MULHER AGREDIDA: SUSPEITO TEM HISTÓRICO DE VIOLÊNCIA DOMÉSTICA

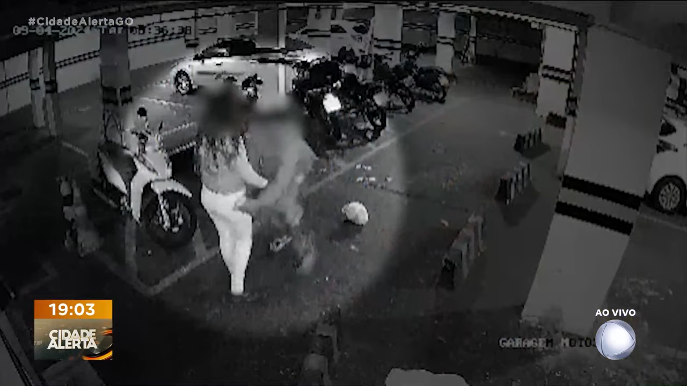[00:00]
As imagens mostram mais um caso de violência doméstica. Este homem seria preso momentos depois, numa ação rápida da GCM.